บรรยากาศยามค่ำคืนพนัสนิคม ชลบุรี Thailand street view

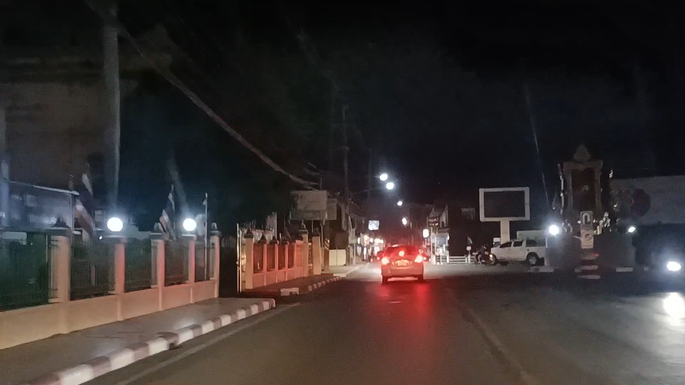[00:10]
วัดพิมูลพริกธาราม ตรงนี้ก็เป็นตัพลาญปูนนะครับแต่ของเรียกว่า รever言  diamonds ตัพลasi ยายมอยู่กว่ามือ บ้านเขาอยู่กว่ามือ follow the 심 path
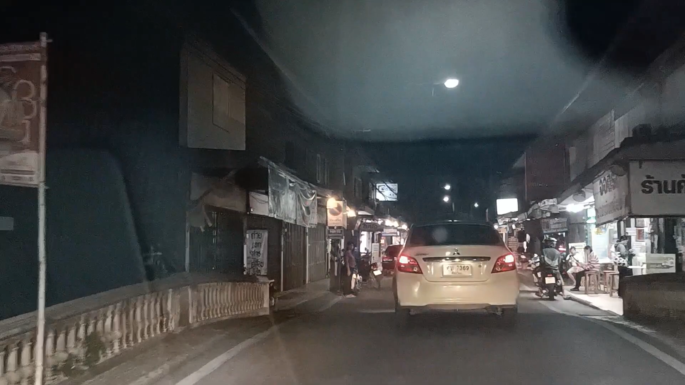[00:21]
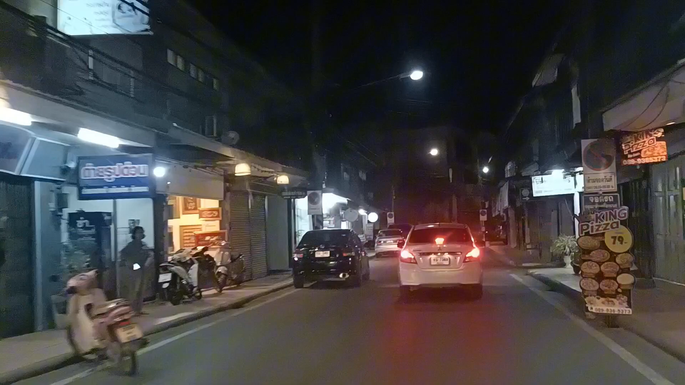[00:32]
ตอนนี้ก็เรียกว่า ตอนนเมืองเก่าครับ ตอนนเมืองเก่า เราก็จะไปงาน
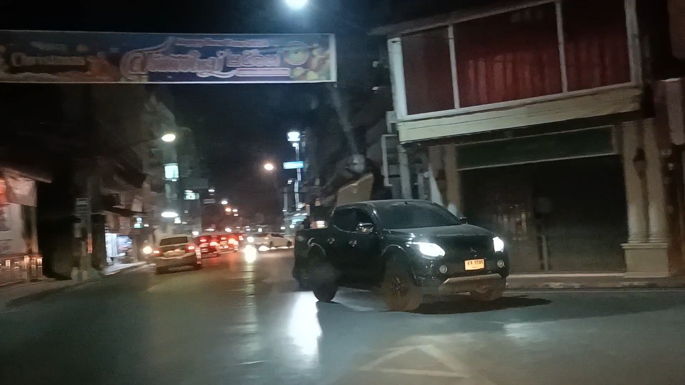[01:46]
ซ้ายมือเนี่ย ไปตลาดนะตลาดเก่า